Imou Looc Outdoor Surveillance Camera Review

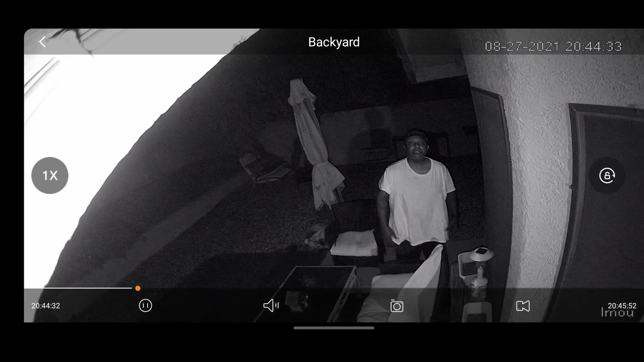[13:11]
so this is what the camera looks like at night when it detects motion and LEDs pops on and so